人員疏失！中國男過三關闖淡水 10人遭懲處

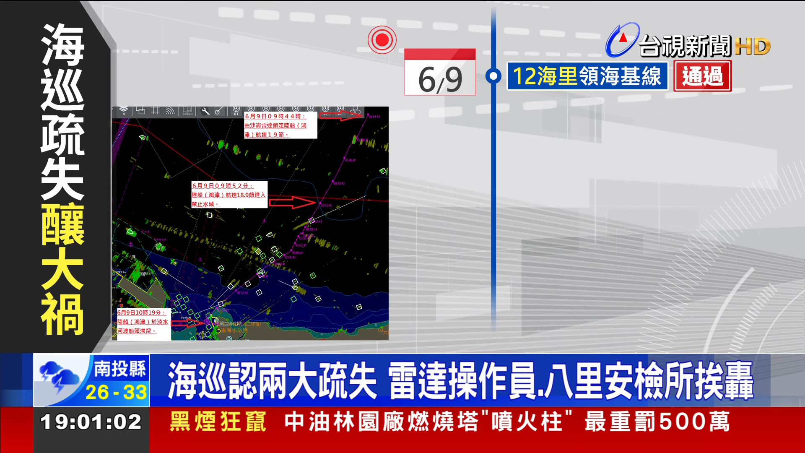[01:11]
通过直到6海里才被海巡雷达侦测到光点但由于当时没有影像雷操守误判为返港国际渔船直到上午9点52分快艇直收到3海里出时才再次通报守望烧监控却又被以海上有30艘渔船无法辨识打回票10点20分快艇出现在0.5海里处火方才成功辨识出并在国际渔船待为11万5分钟后快艇就撞上交通船10点54分遭壮业者紧急通报中间30分钟海需几乎毫无作为
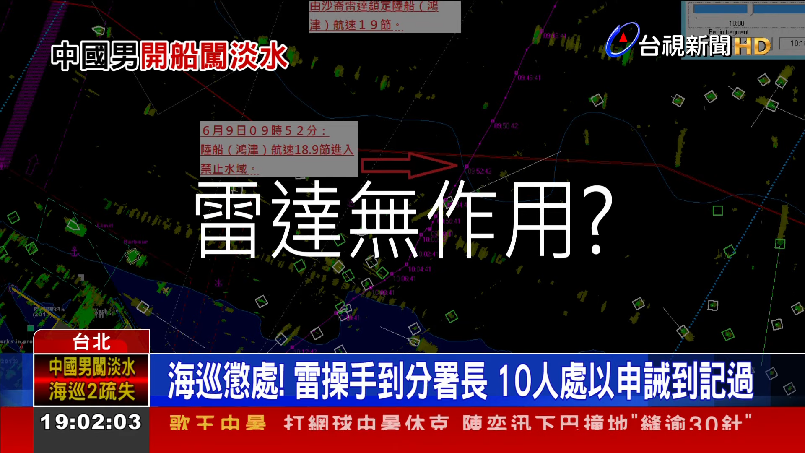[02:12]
我们一般雷达呢它是在三海里之内可以侦测到交法这个9公尺长的小体在六